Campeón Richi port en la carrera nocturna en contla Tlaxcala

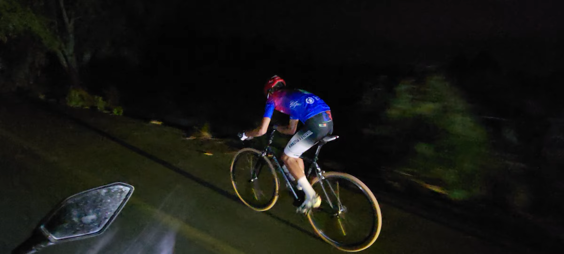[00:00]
y aquí lo tenemos a mi amigo ricardo ricardo ricardo ramínez richi richi richi por ricardo ramínez papá ya le llegaron ya le llegaron ya le llegó fabián castillo ya le llegó muy bien ya le llegó fabián castillo van a disputar van a disputar primazos la meta montaña la meta final
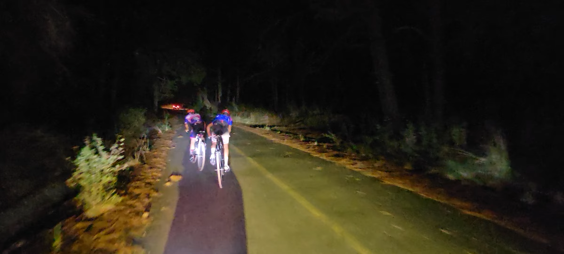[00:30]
ahí lo tenemos fabián castillo mi niño ahí lo tenemos a richi por con toda la actitud el mano a mano dica arenas
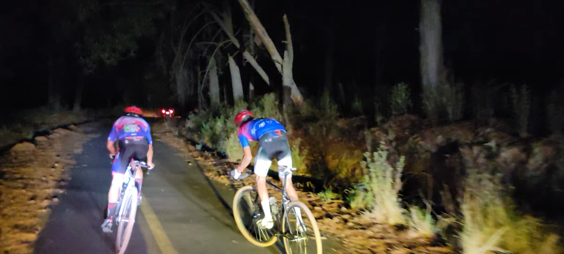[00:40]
dica arenas papá que chulada lo que estamos mirando mi niño un videíto paranormal desde ese difícil de creer
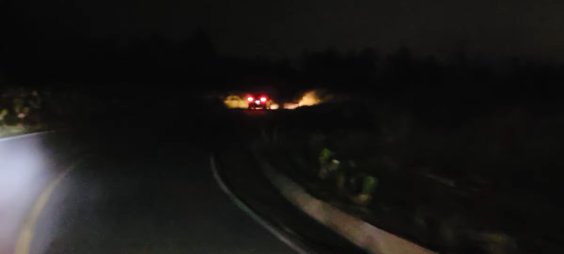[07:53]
lo pierde lo pierde richi por
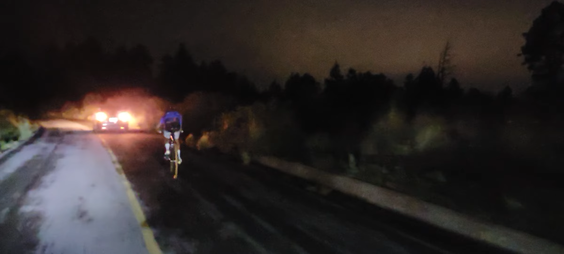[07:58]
y aquí lo tenemos richi richi richi richi por ricardo ramírez la dinastía ramírez
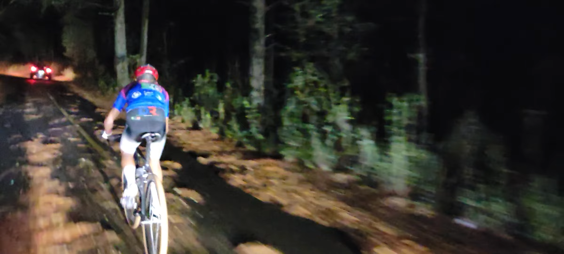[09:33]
papá la velocidad es impresionante mi niño